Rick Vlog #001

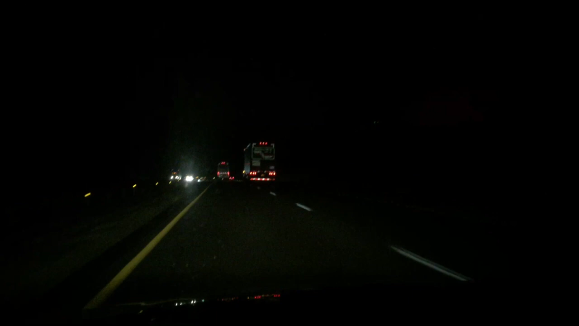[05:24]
Central Standard Time. This is not something you want to see when you come back home. Welcome to Kansas folks, welcome to Kansas,
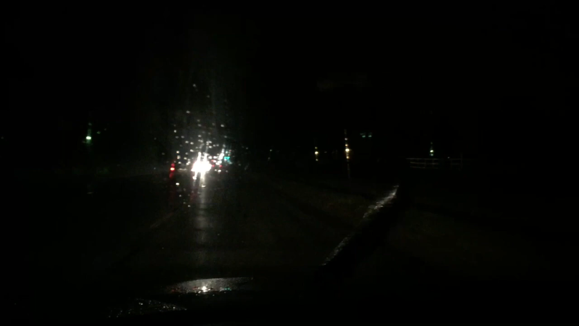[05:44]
home sweet home, it started to rain, we made it, 750 miles, it's 970 PM, welcome to Leavenworth, Kansas, you're welcome.